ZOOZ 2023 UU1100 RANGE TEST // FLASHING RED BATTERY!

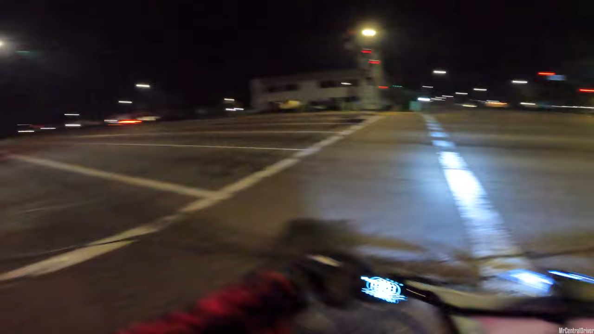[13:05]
Hey man, that cop trying to blow that red light could ram me over. Let me go get him. All right, so this is the true test. If you guys can see that display, we definitely can see so much more on the road line. This is like fantastic. The only bad thing is I need to put more tape on the bars, because even with the spacer and stuff like that that comes on this light,
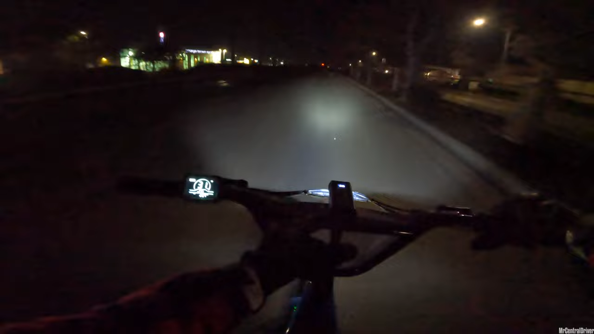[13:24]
this bar in the middle is very small. So hey, 31 miles per hour, that's actually the first time I've hit over 30. Like legit, I haven't changed anything since we're riding. We're coming up a hill real quick. But can you guys see the lights on the wheels too? Look at that. Sick, huh?
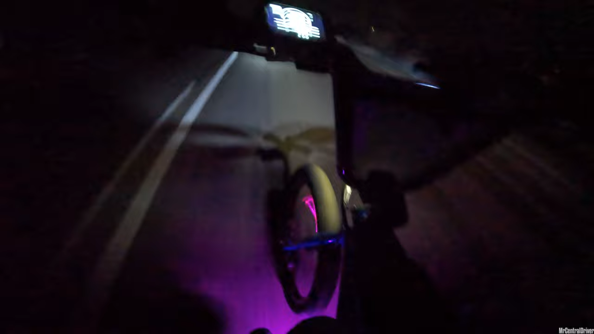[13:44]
That is dope. That looks badass.
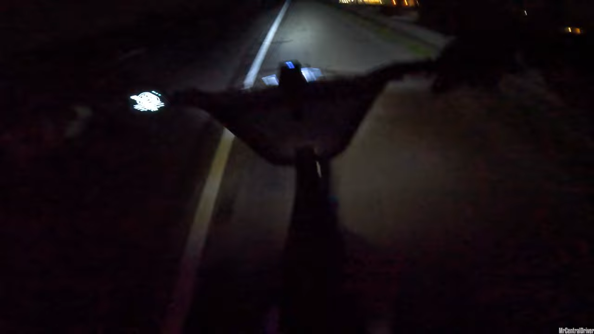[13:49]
And obviously we got the lights shining underneath. Hopefully we don't get a ticket or nothing.
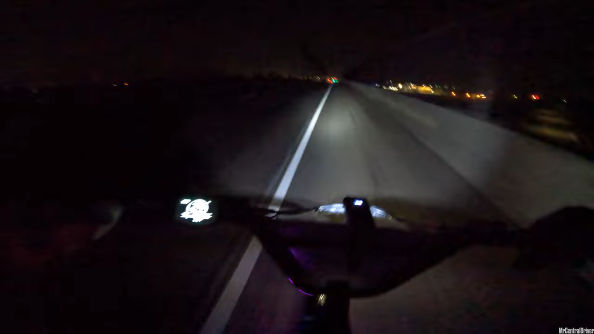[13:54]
I mean, cop can't say anything. He was already blowing through the light anyway. But yeah, so they kind of flash like red, blue, purple. I don't know like if we'll get pulled over or not for it.
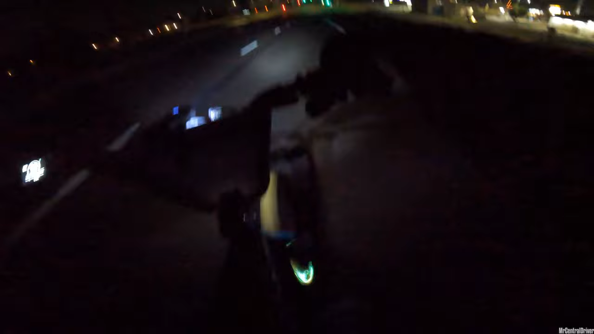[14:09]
But it's always good to have some lights on your bike. This is dope. This is dope.
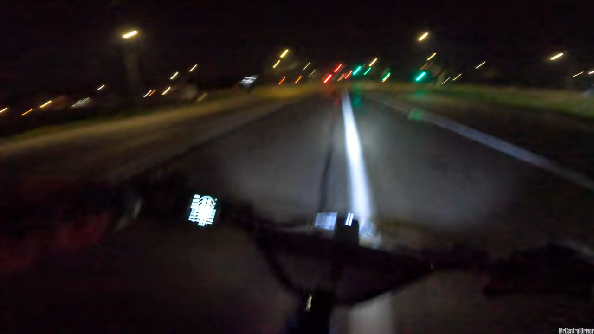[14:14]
So 33 miles per hour, which is 100%. Legit. What the heck? Why is this sitting here? That's interesting. That is like so weird that there's a random thing sitting there. I don't think that was there when we came to work. But actually, never mind. We didn't even take this way. That's right. Yesterday, we took this way and that wasn't here. And in the other video I did. when we did not have a light on this bike at all.